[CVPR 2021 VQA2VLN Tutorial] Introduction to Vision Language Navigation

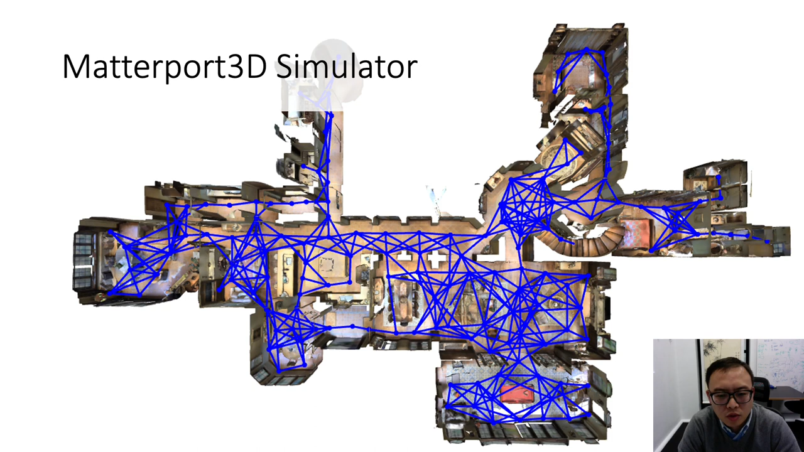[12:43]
Then the feedable trajectories are determined by navigation graph,
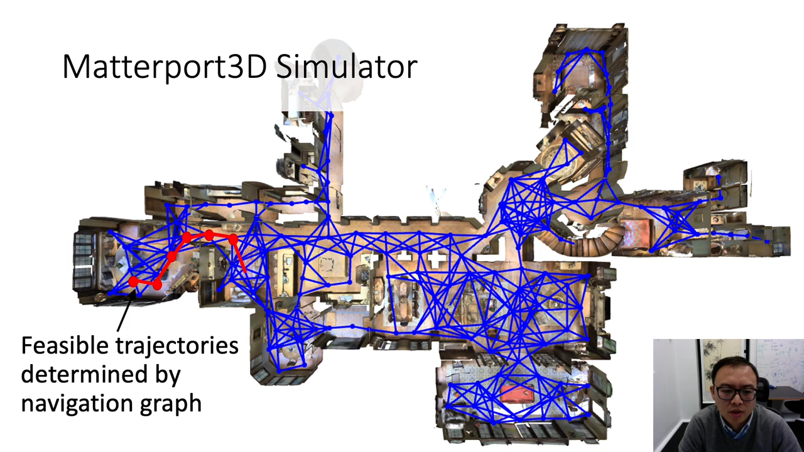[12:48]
and we have a panoramic image at each navigable node.
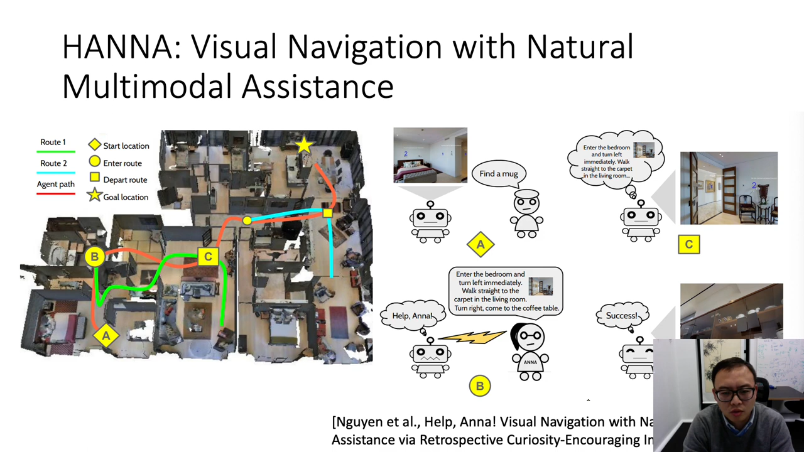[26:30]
The agent successfully fulfills the task it finally stops at the requested object, which is star here. So note that HANA feedback is simulated using two pre-collected language-assisted roads, the green road and the blue one. So another dataset, the WHERE ARE YOU, the WE dataset.